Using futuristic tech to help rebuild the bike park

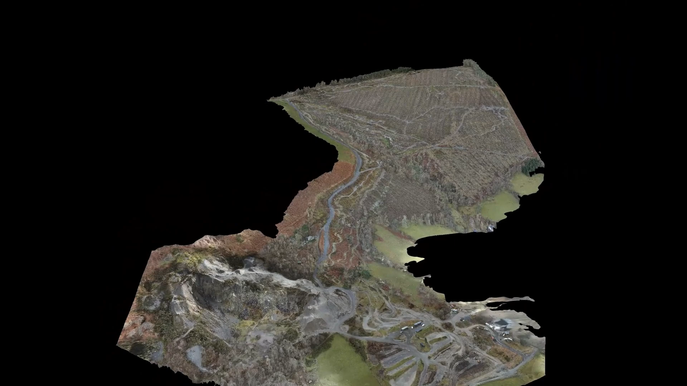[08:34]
so we were looking at a 2d mode there yeah we can go into the into looking at the site in 3d so we'll start down
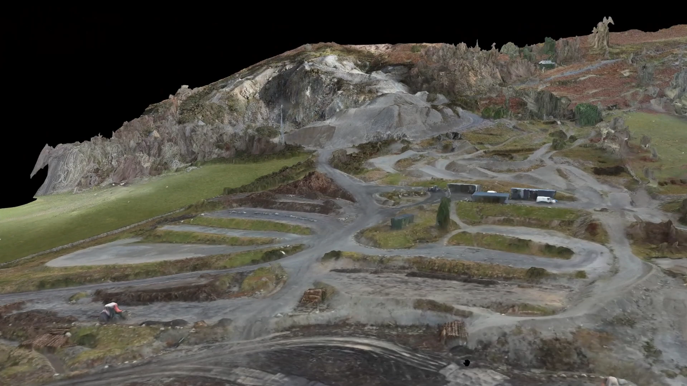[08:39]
at the uh this is i think where things get really crazy for me like this is you
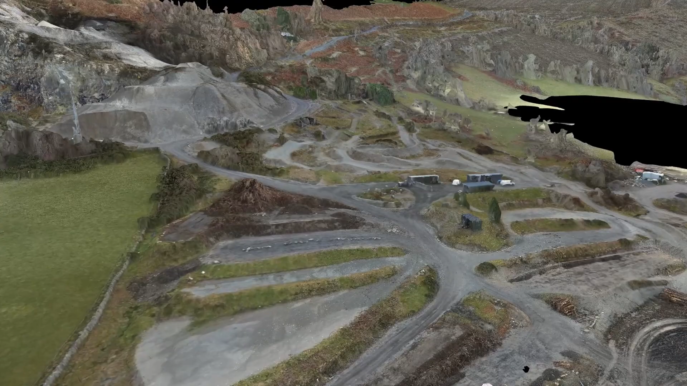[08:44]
know the top down you know i remember the first time i ever looked at google earth and being blown away by that and this is obviously the 2d version this is a whole level above that and but
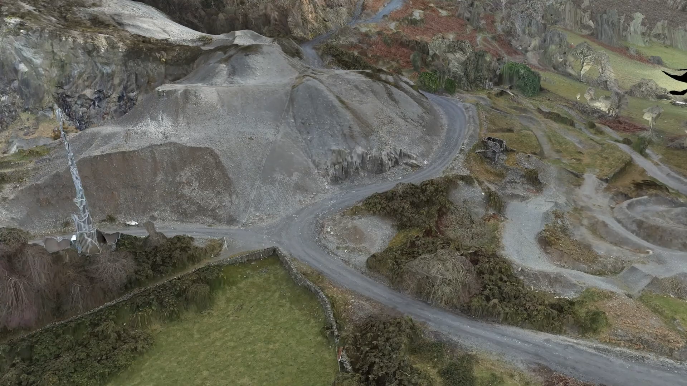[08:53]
the 3d is just this is just mind-blowing
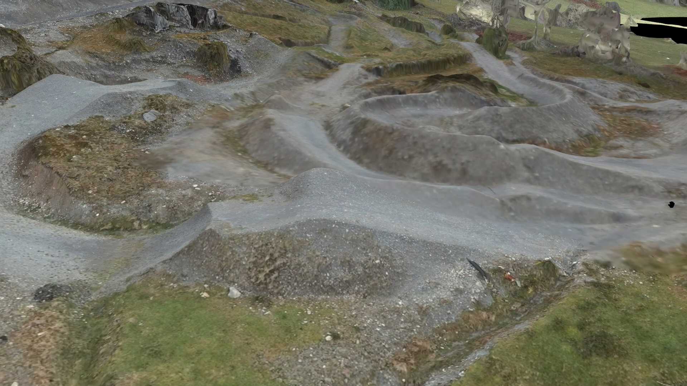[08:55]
from the previews you sent me yeah so you know we can see we've got the car park area
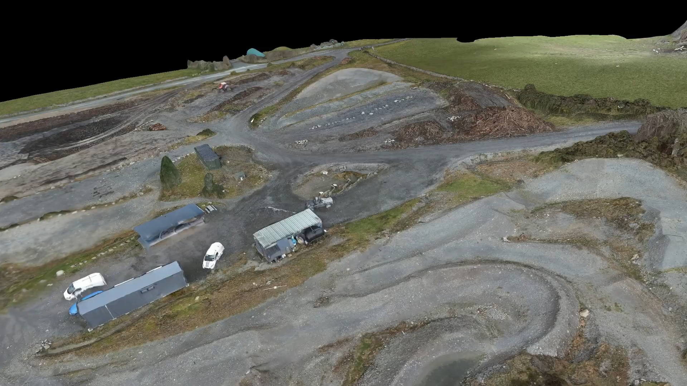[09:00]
and the trails around the car park and we can look at those in some detail as well
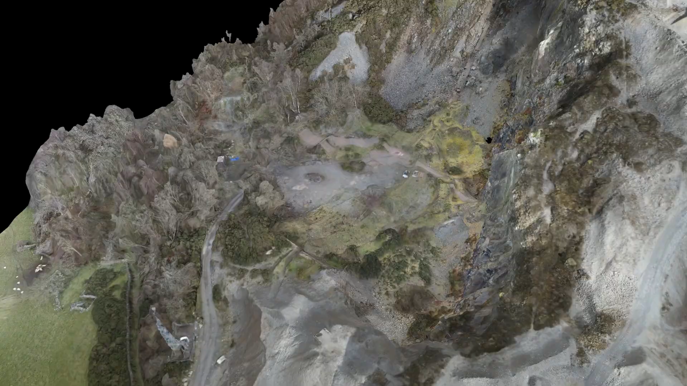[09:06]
we can go over to the quarry so you don't have to walk over the site you don't have to you know
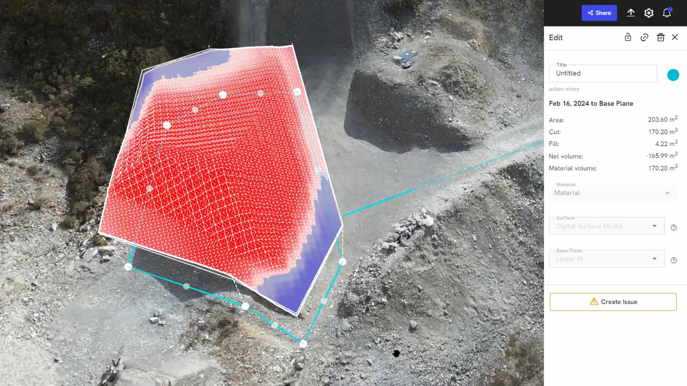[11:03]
that in 3d as well and again all of our cut fill and volume data is over here on the right hand side so not only do you get
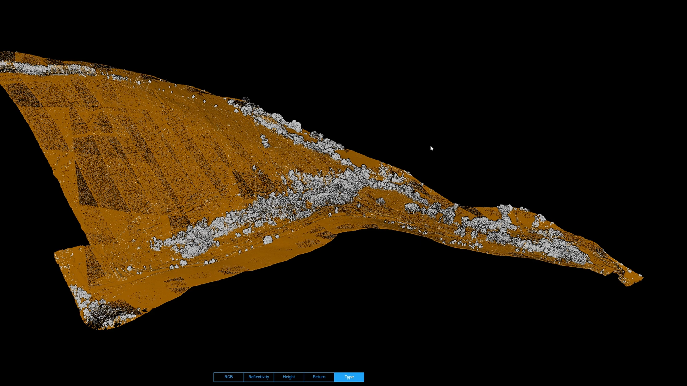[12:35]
we can separate ground profile um to anything above ground as well and in this case we've identified the trees as everything above ground and the and they're in white and then the ground profile is actually in brown so it can actually
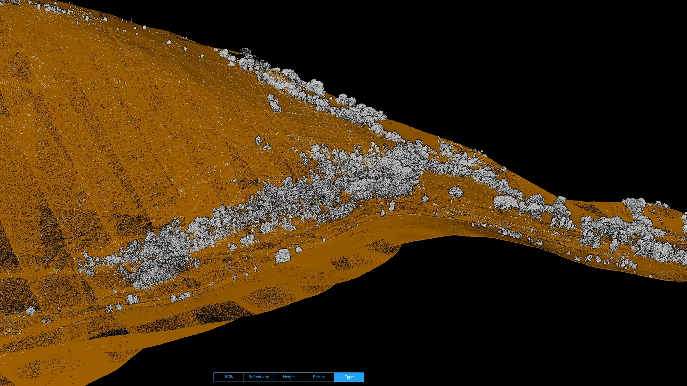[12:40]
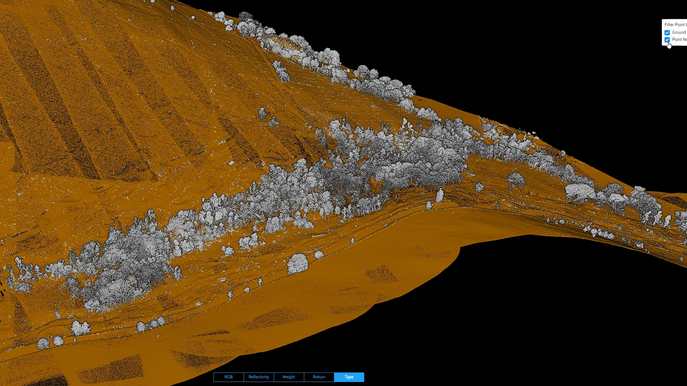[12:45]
detect the difference between the trees and the ground exactly it automatically classifies uh ground
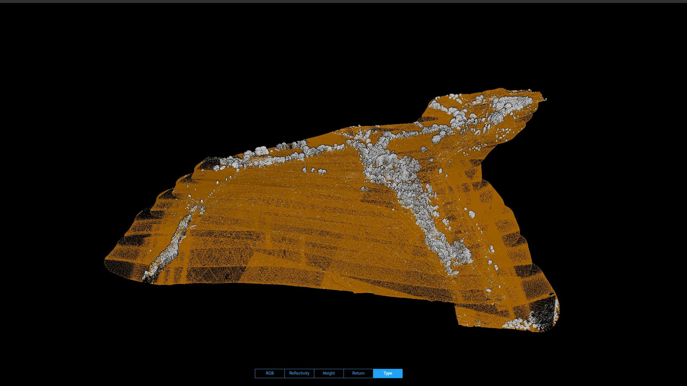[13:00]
again it's a couple of clicks uh
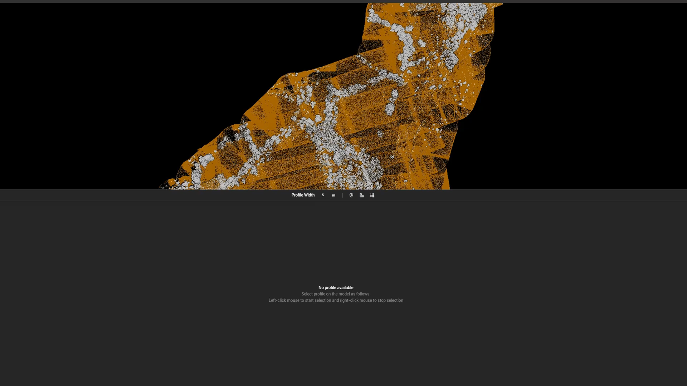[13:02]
we identify the cross section that we want to take a left click and a right click and and there we go i mean so i mean it's almost like it's like an mri uh slice through the through the uh the bike part and the fact that it's it can pick out you know the individual
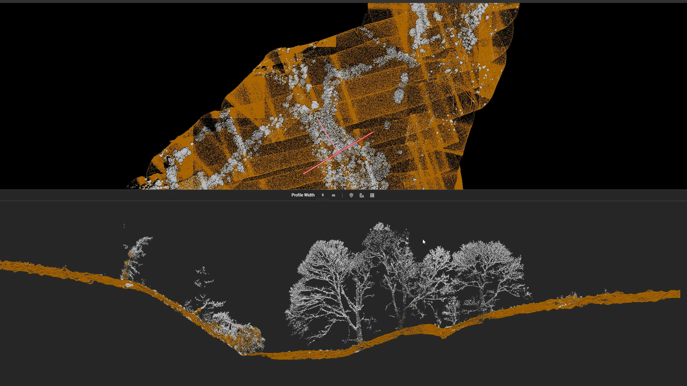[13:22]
branches and and leaves like i mean it just like i said that the the the you know you live and breathe this so you know it but for someone like me seeing this for the first time it it
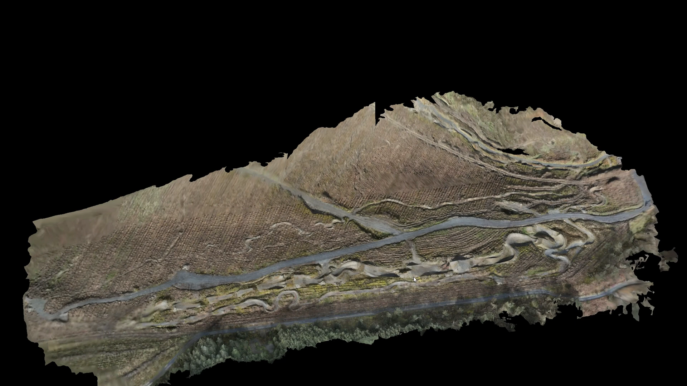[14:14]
um and let's you know we can look at that in 3d wow and we can get closer
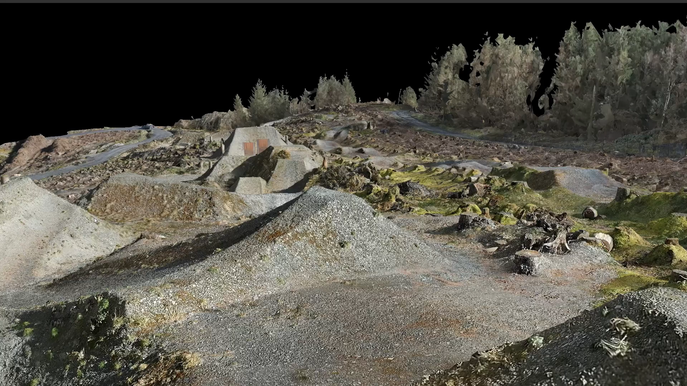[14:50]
asset or that real world feature and digitize it but not just digitize it we can accurately digitize it yeah yeah to granular
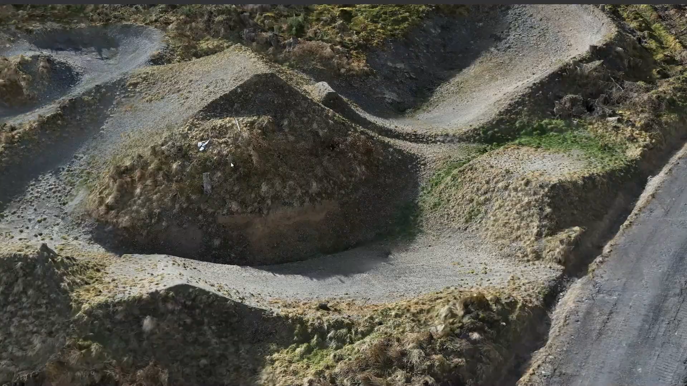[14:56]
detail i mean it's a thousand hours of 3d modeling work there up before this
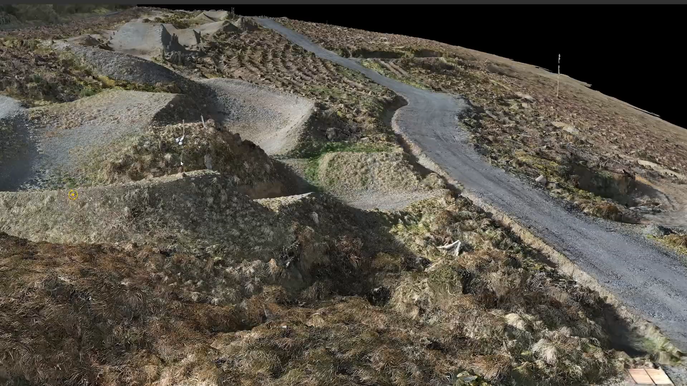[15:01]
to get a non-accurate version of it and i mean and i'm right in thinking that you know you could